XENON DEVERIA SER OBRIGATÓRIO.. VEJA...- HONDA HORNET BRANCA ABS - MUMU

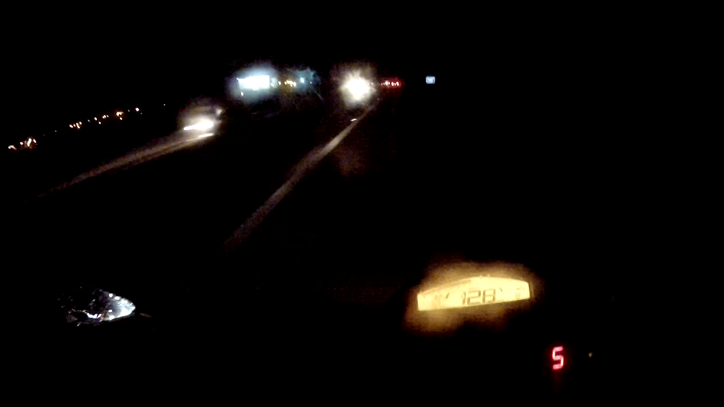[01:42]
Aí, galera, é isso aí. Tá molhada a pista, a gente não consegue fazer um top speed, não tem como agora, pelo menos tá com bastante trânsito também. Sempre tomar muito cuidado com as faixinhas brancas, com as faixas, né, pintadas no asfalto, escorregam demais.
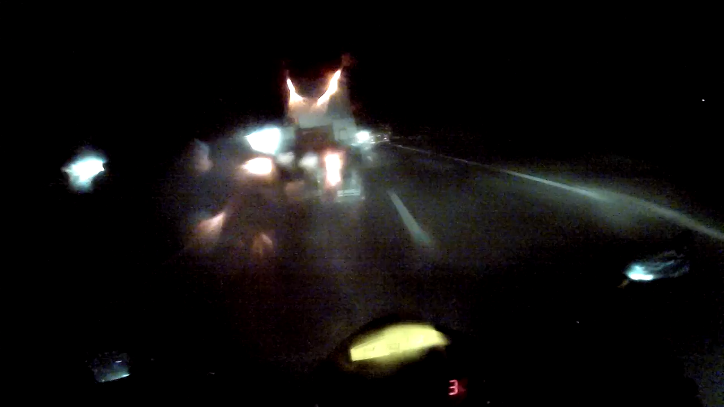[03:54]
Sujou tudo agora. Começou a garoar de novo.